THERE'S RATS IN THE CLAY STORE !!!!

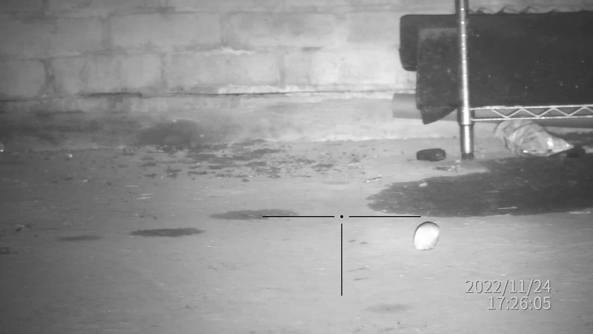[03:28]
That is a piece of apple core in the foreground and the damp patches on the floor are bits of lentil soup that we put out,
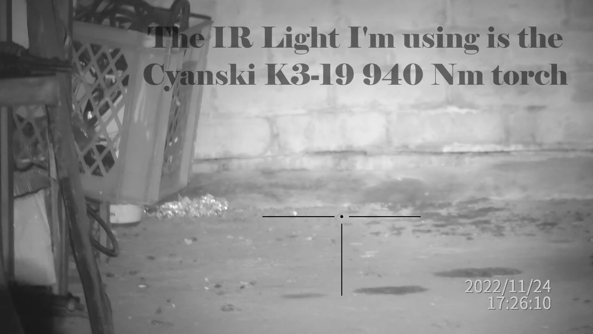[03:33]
the rats absolutely love that stuff. Awful to eat but the rats love it.
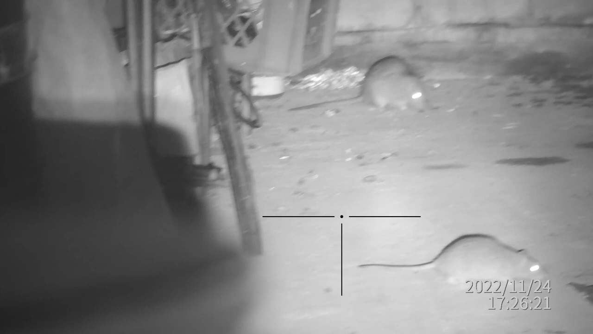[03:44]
As you can see they're coming in 2x2 and it is difficult to spot them with a thermal,
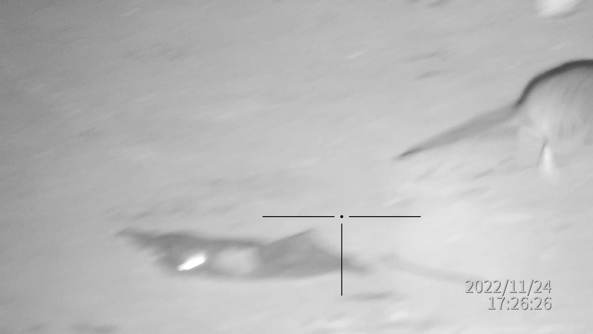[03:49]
get on it with a rifle, by the time you found it on the rifle they've cleared off.
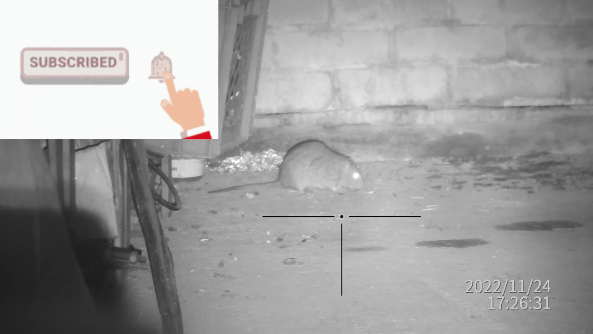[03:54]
That's the end of lentil soup.
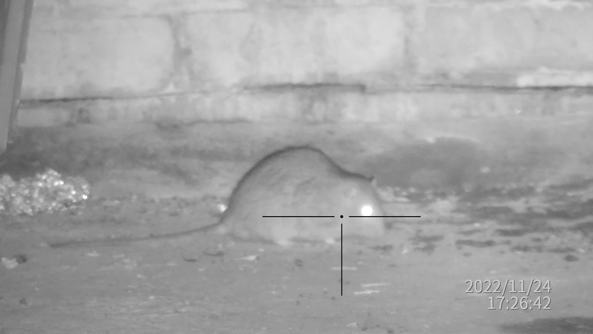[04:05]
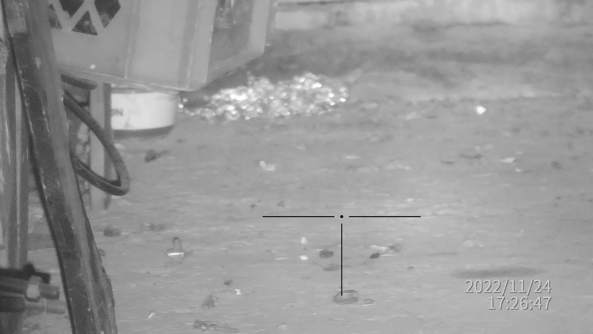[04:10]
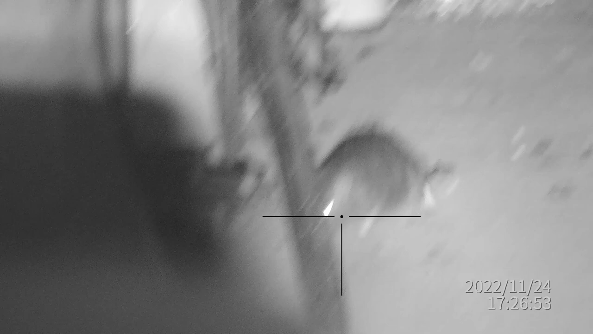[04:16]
That's his mate come to look, see what all the screaming was about.
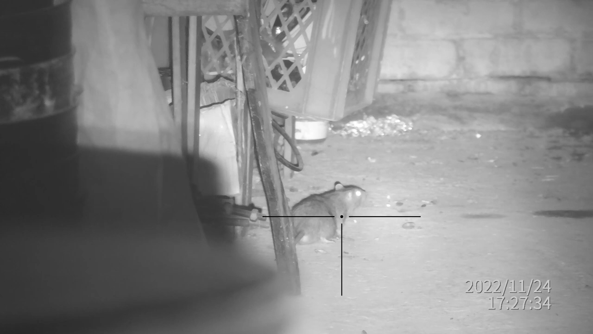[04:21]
So while they were dashing in and out I couldn't understand where they were going and there's a clip in a little while where they were actually hiding. So this rat is from the Lone Star State in Texas. Didn't like that. I don't think he did.
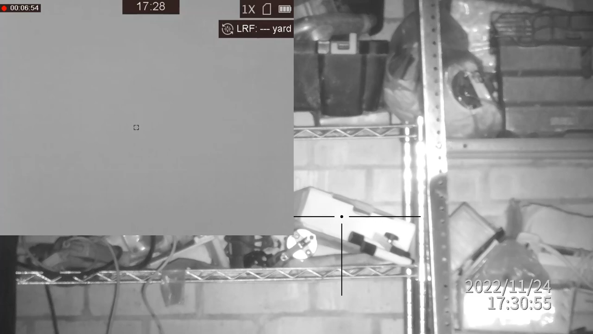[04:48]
Again this is find it with a spotter and then you've got to find it with a rifle.
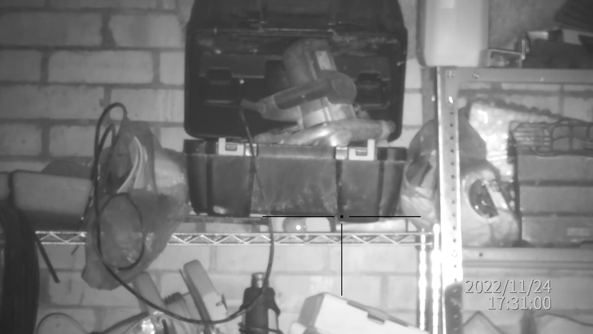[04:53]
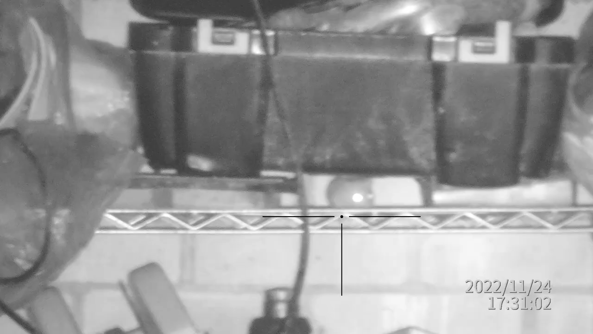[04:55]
Very very small rat this one was, tiny, gets blown away with 25 grains of goodness.
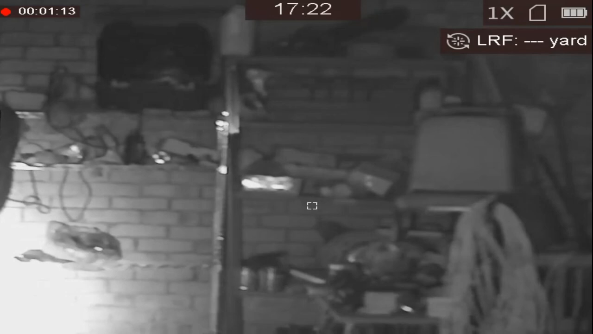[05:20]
night vision camera. Image Fusion is the night vision camera with a thermal overlay that's where you can see the white hot spots.
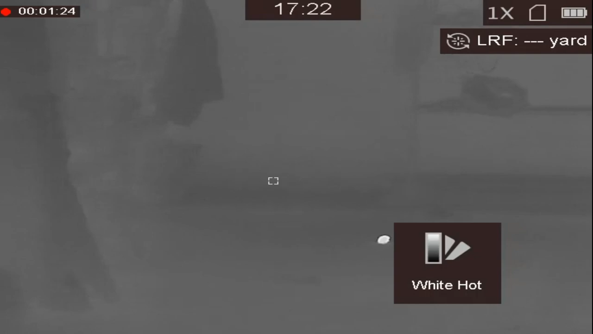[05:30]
Then we go across to the traditional white hot and then back to the black hot. Oh there's blood dripping down on the floor over there.
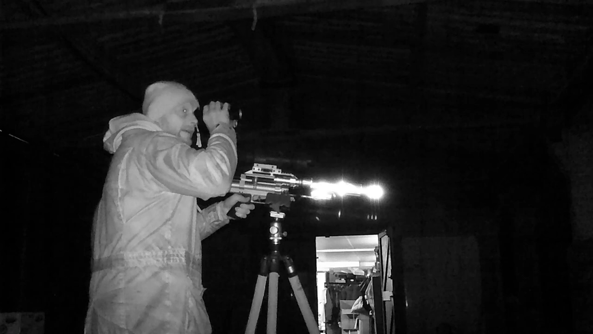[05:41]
He's up on the top shelf.
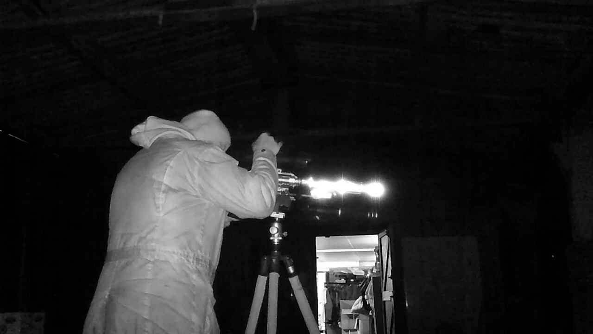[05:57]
Big one out of the light. In a victory roll.
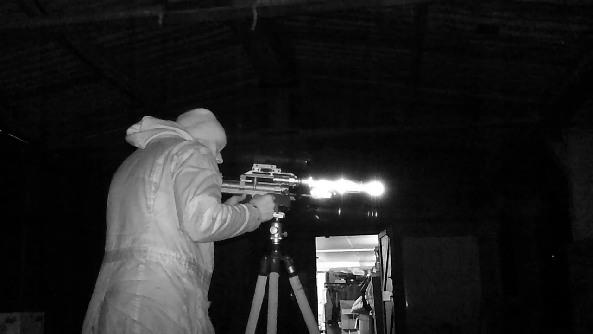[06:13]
Again this chap is on the lentil soup
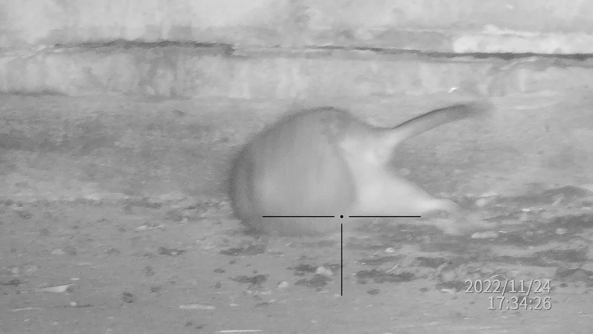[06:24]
and made short work of him. So lentil soup is a good one if folks want to know what will keep a rat in the same place. Buy some cheap lentil soup from Audi. It works a treat. In a victory roll.
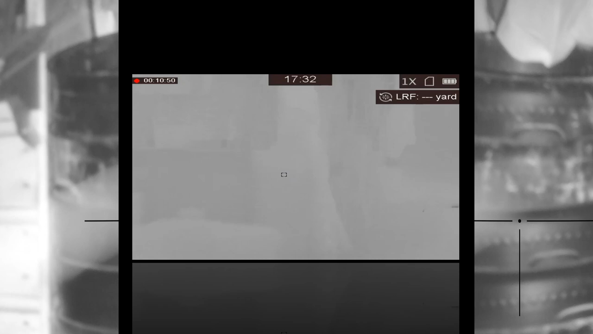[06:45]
So a quick look at him again through the griffon spotter and his last kicks.
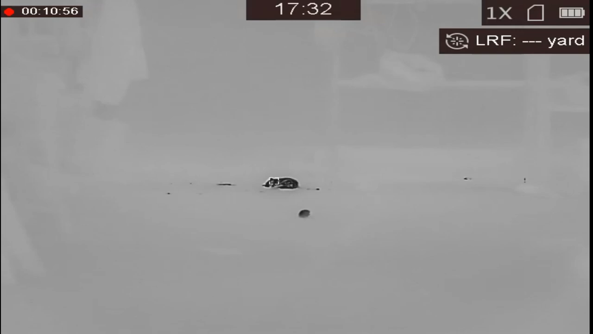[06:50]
A quick check around now on the shelves. Toby had gone by this time so I'm on my own.
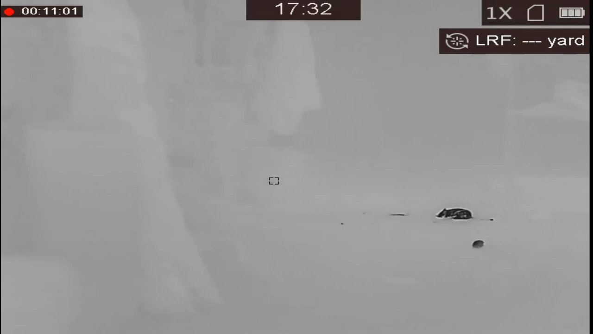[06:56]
And I was wondering where they had all been sort of scarpering off to.
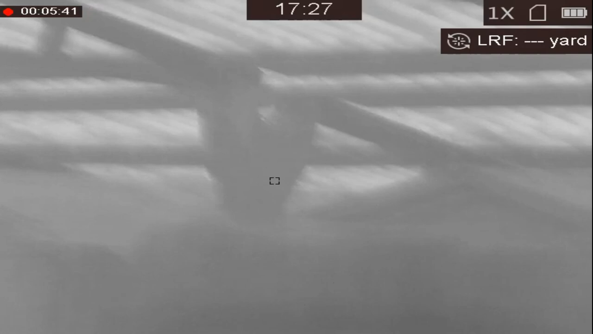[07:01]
There's a little bit of footage from a few minutes earlier and they were actually going up on the roof seeking refuge up there. So this was just a few minutes last night.